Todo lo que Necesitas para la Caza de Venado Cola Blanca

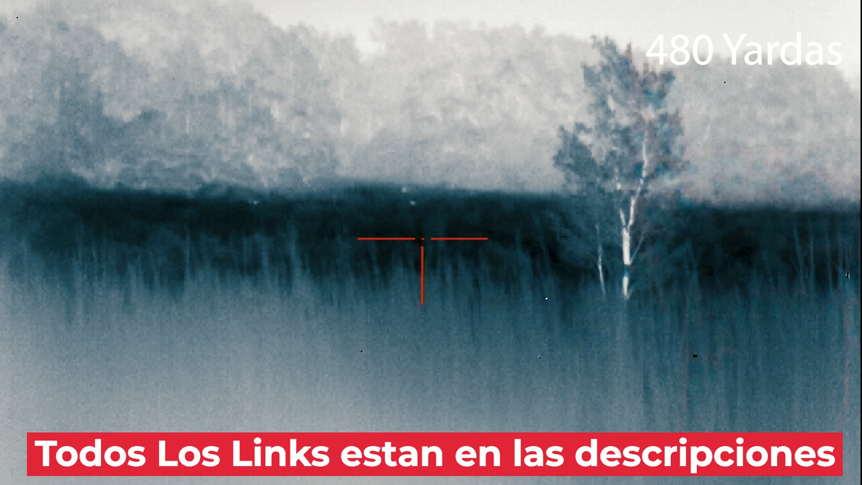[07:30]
realmente resplandecen bastante y me dejan saber si hay venado entonces ya cojo los anteojos,
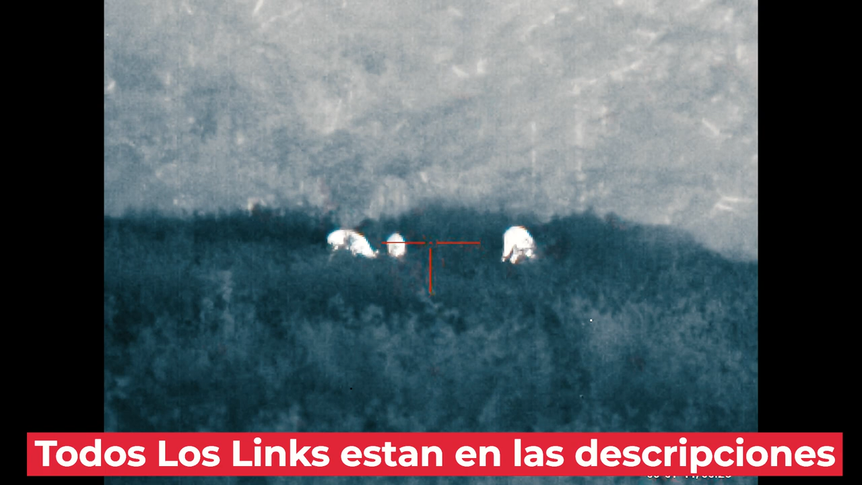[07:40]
que es lo otro que llevo y pues ya puedo saber si tiene tarros si es una EMM macho, porque esto le va a decir donde hay calor y lo va a ver súper fuerte pero no va